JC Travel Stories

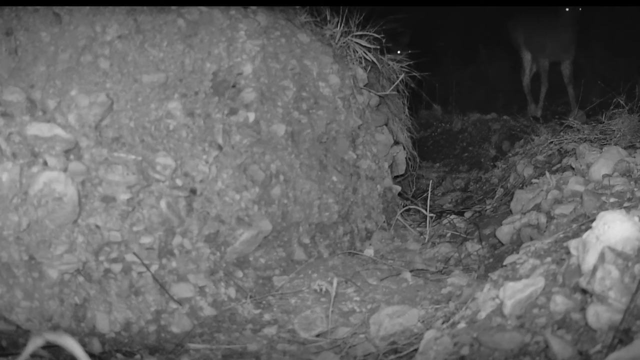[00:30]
And some friends following him. Let's all get a drink of water out of the big tank. I don't know. Is this safe? Ooh, did I hear a camera click? What was that?
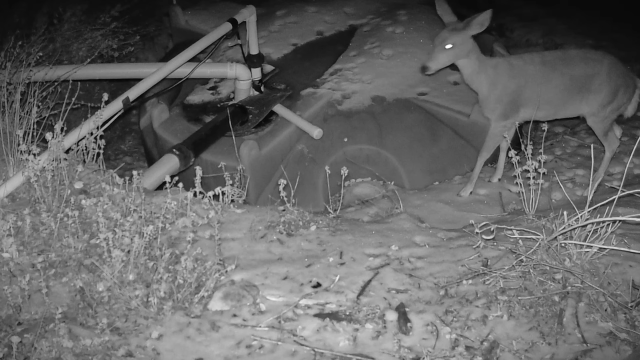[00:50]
Hmm. Well, I'm pretty thirsty. I'm going to chance it. Yeah. These people are so nice to give me a place to drink.
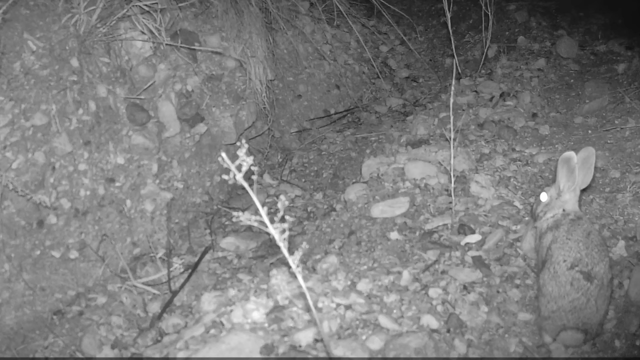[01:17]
Hmm. Hmm. Smells a lot like deer around here. Oh, my gosh. A lot of them. I'm going to hop along.
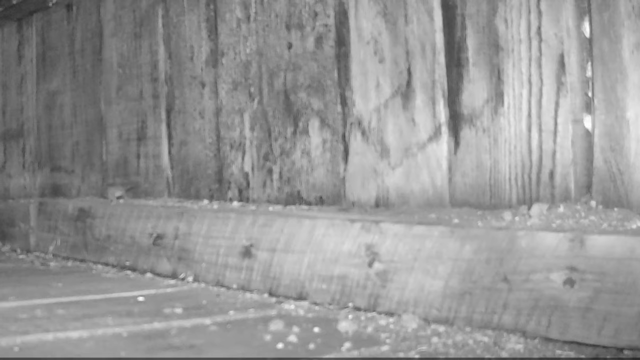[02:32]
This is a pack rat, and he's in a wooden tunnel that goes underneath our railroad berm. The old abandoned railroad from the Union Pacific was abandoned in the 1920s, so there's no tracks left,
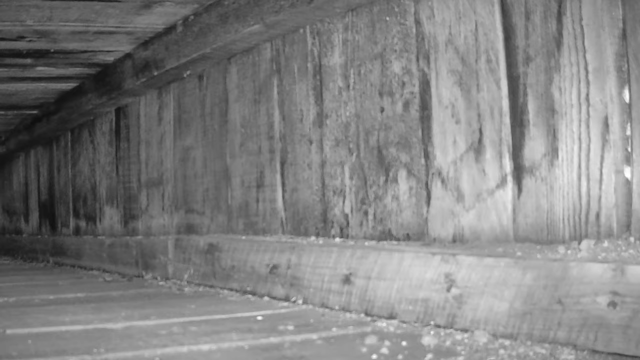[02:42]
but we have the berm that goes all the way through the property. Here's another tunnel underneath the railroad berm on our property.
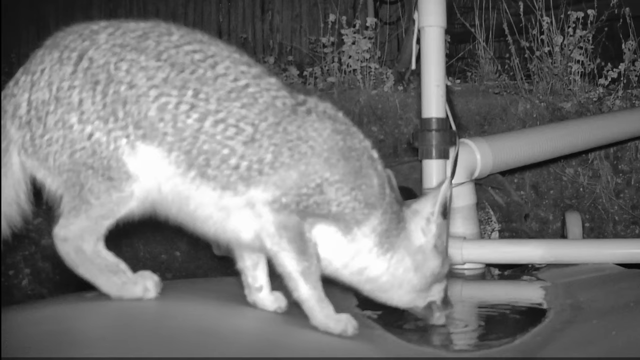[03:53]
El Zaro. The fox. We think there might be two of them. We've got several pictures, and we can't tell if it's a different one. We think it is. I left a data strip in this, 35 degrees,
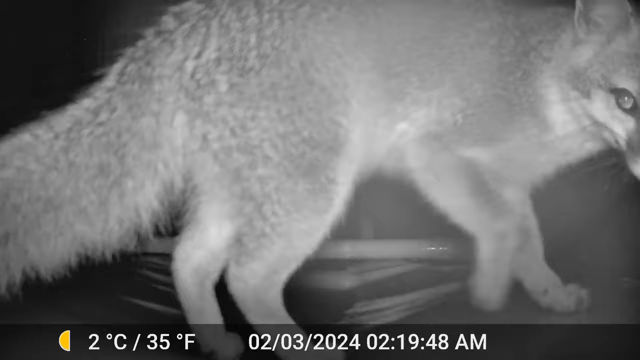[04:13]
3rd of February, 2024, 2.19 a.m. in the morning.